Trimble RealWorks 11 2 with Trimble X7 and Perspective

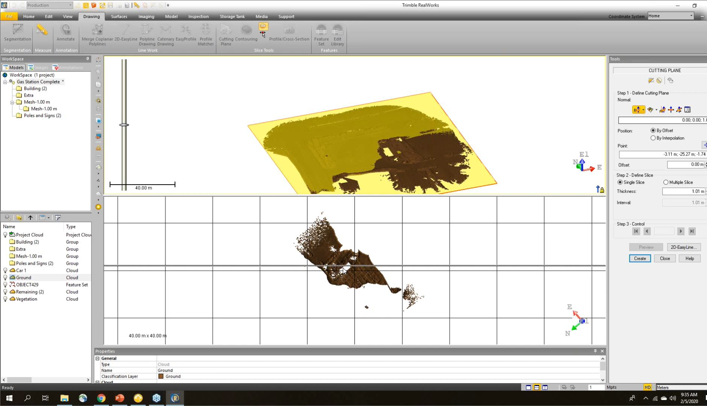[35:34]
And I can move this plane, for example, if I want to find out where the water maybe is going to settle in this parking lot to find the low areas. So I've created a plane. I'm just displaying the ground that was auto extracted. And I can move this plane down. So anywhere you can see the dark brown, that's where the ground is above the plane. So if I continue to move it down, you can kind of see where water would start to settle in this parking lot.
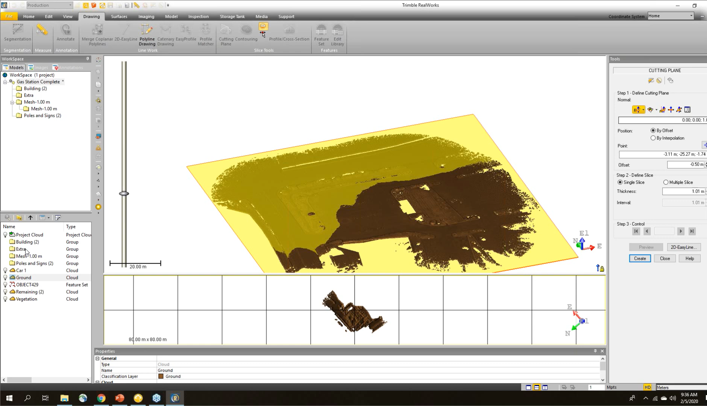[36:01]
And for context, if you just want to see really quick, this is where the building is sitting.
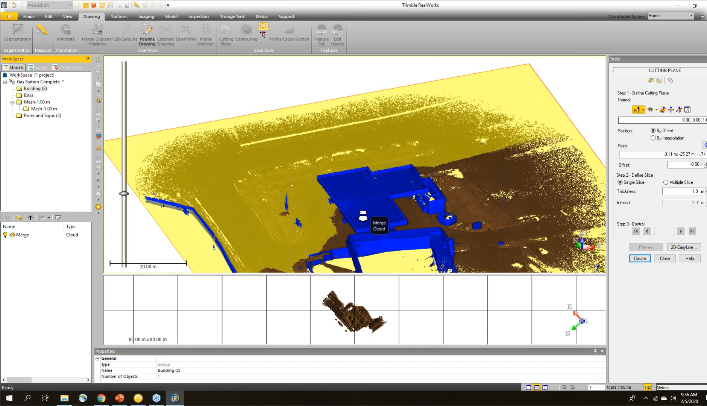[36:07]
So you can see where all of this is in relation to everything else. And as I continue to move this plane down, you can see that the water is all going to start to settle in this corner down here and all leading into here.
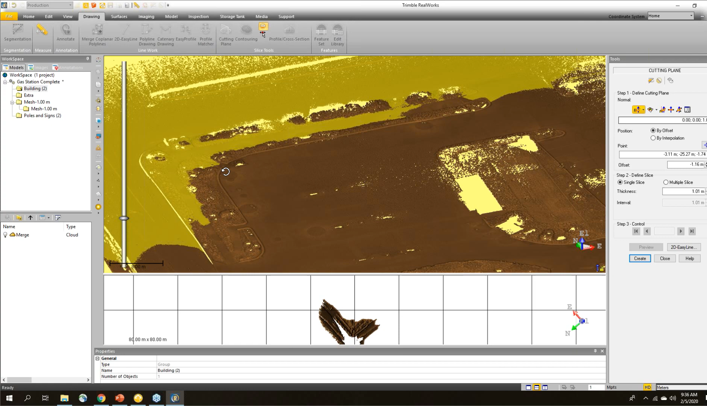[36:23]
So you would hope that there would be some sort of a drain over there. If I turn on my annotations, I can look and see if I've highlighted anything. And in this case, you can see that there is, in fact, an annotation.
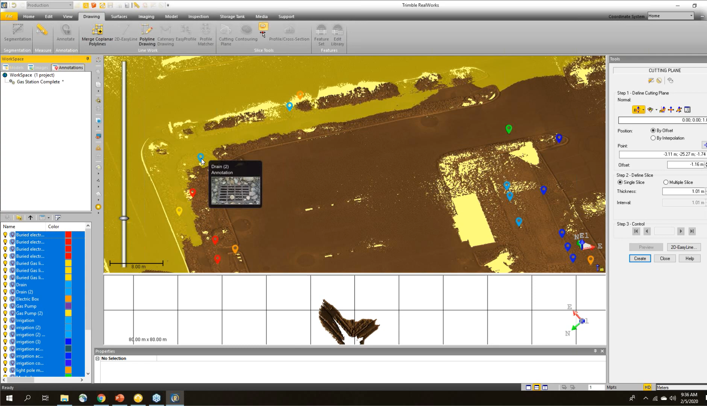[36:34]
It says drain. If I bring that up in my properties, I can see that there's a nice drain right there.
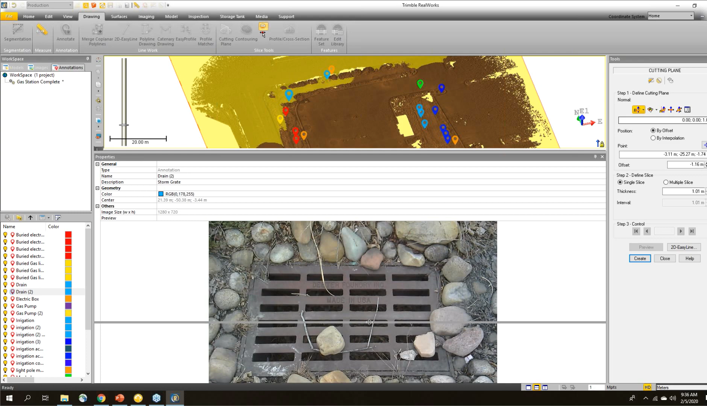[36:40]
So zooming in on the point cloud, you can see that there's a break in the curb here to let the water through and go to that drain.
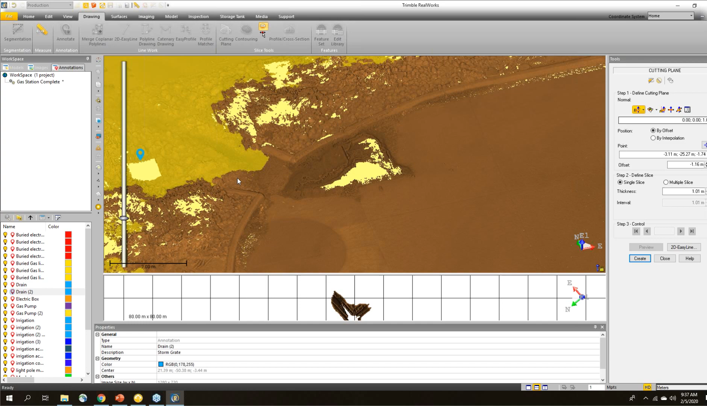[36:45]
So you can get a lot of information out of just looking at this.
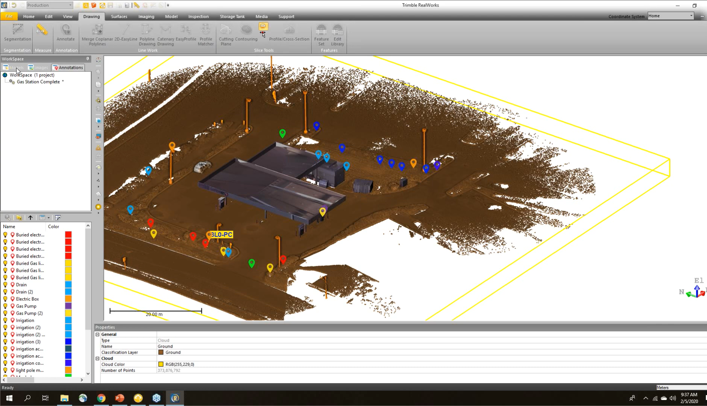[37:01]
– I'm just going to hide everything and only view my point cloud of my building here.
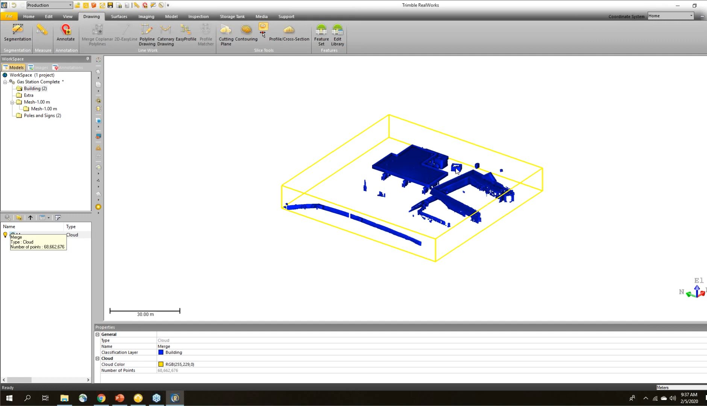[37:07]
And again, I'll use the cutting plane to go in here while it's launching.
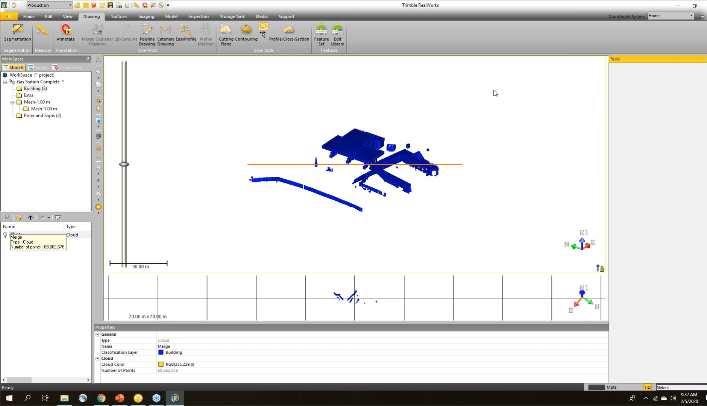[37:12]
You can see there's a number of tools for feature coding, creating different kinds of drawings. I'm going to do the same thing. I'm going to make this cutting plane perpendicular to the Z axis.
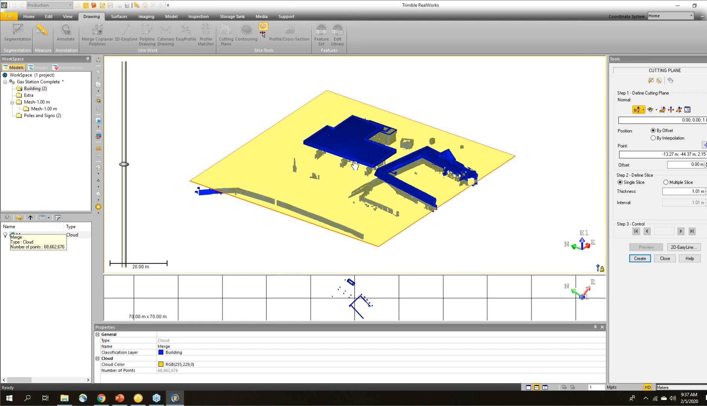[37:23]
And then I can pick a location where I want it to be, maybe right here. So if I needed to draw some footprints of these buildings, you can see it's creating a quick outline. I can make the thickness – this is a very thick plane – I can make it a lot thinner.
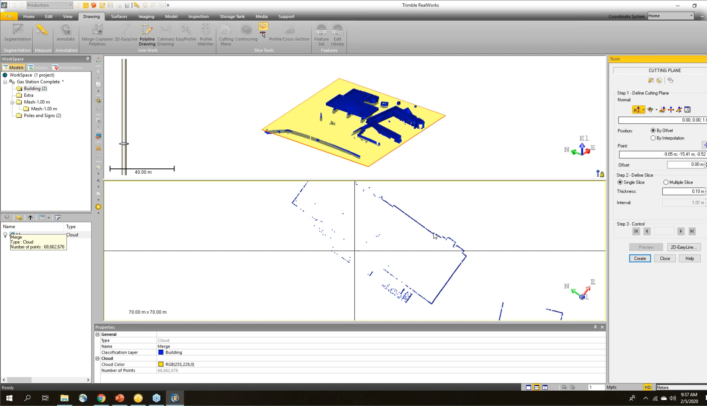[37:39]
So now you just get the outline of the building and you can see where all the gas pumps are sitting. And if we wanted to draw that, we could create this as a slice and take that
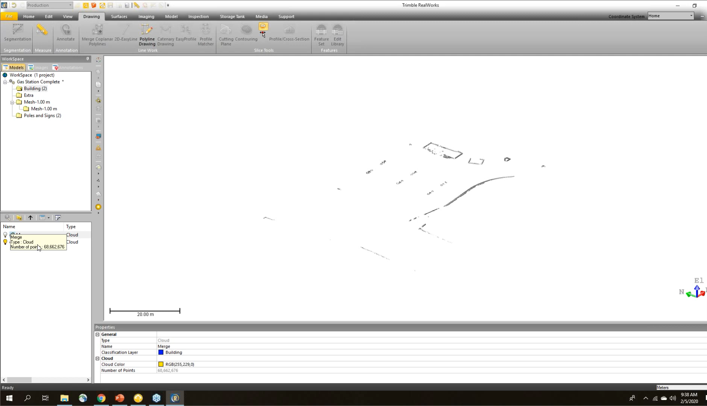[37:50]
slice and we could export that out to go to a different file formats.
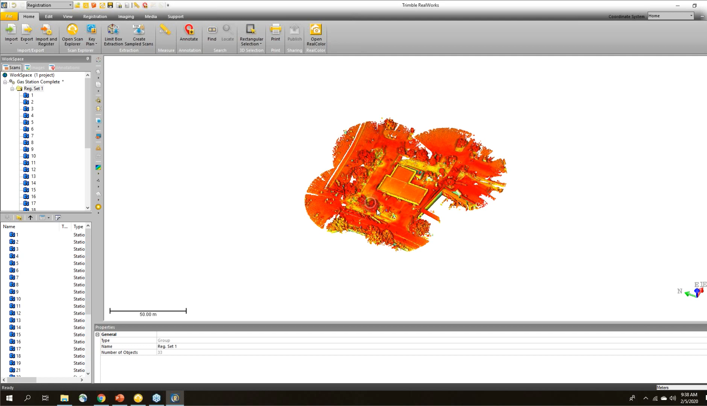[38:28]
I would start out by importing a control file. So in this case, Survey Network.